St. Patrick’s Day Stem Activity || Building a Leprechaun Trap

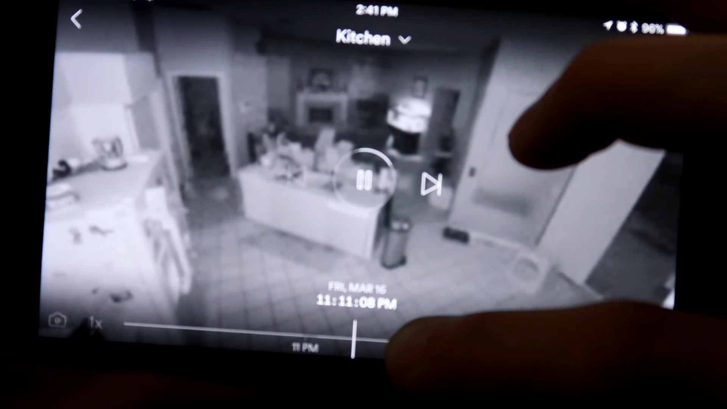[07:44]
Okay, everybody knows. You're recording? Yeah. Everybody knows where the leprechaun trap is right there.
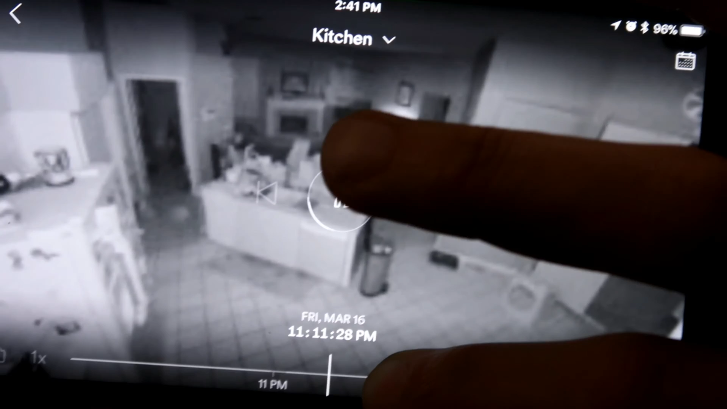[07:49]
And boom. A blur comes out of nowhere. See that? Yeah, look at that. I'm going back and forth because it's a blur that goes away. Oh wow.
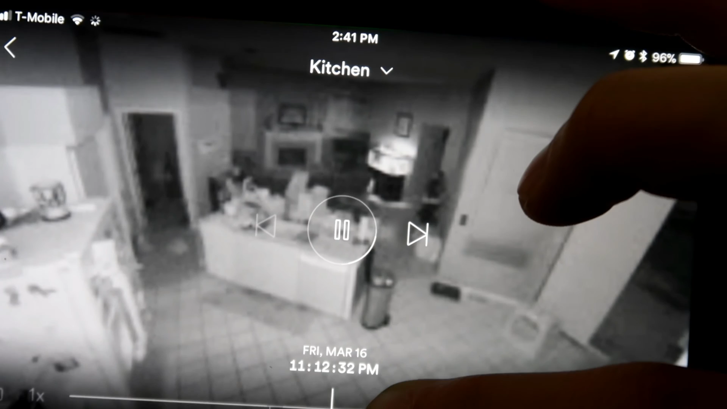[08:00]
Right next to the box. See that? Did you see that?
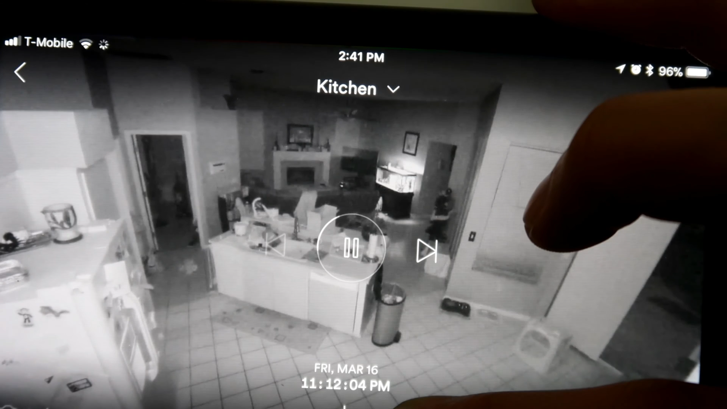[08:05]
Right there. That blur. Oh my gosh.
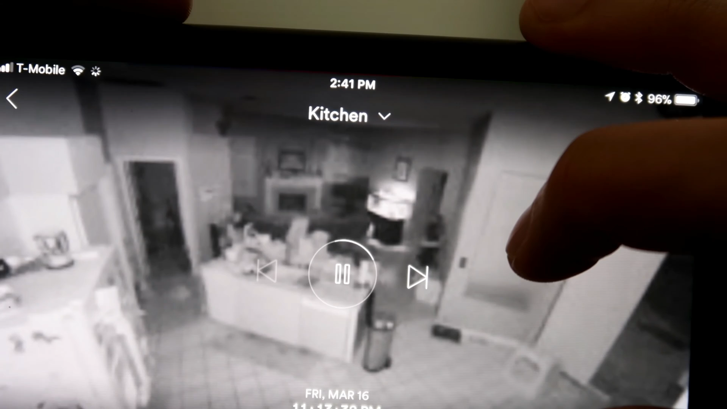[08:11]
And the weird thing is then it's just like this is all within seconds and minutes. Okay? A blur comes near the box. Like it comes to test out the box to see what it's all about. It moves fast. And then the little cameras go blank. Oh my gosh, guys. It magically turns off.
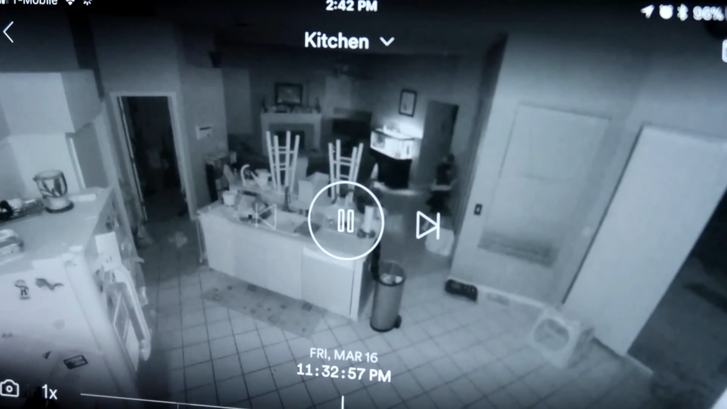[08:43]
And all of a sudden everything is done. Oh wow. Isn't that cool? What's that? That's crazy. What's that?
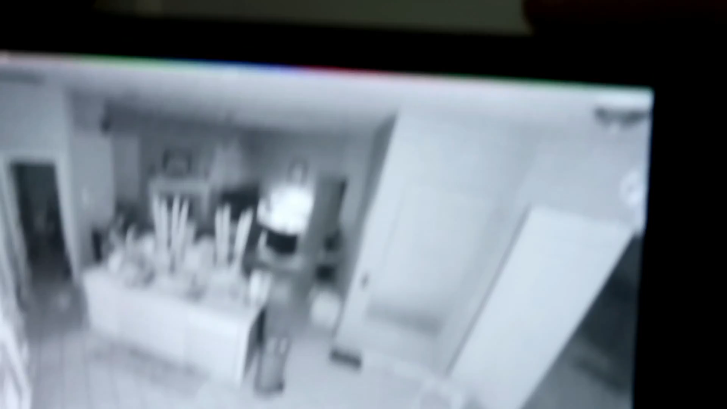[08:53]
That's like the piano. Yeah, I thought that was a person too. It's okay. It's okay, Aaron. So. That's creepy. I know. The cameras just went black.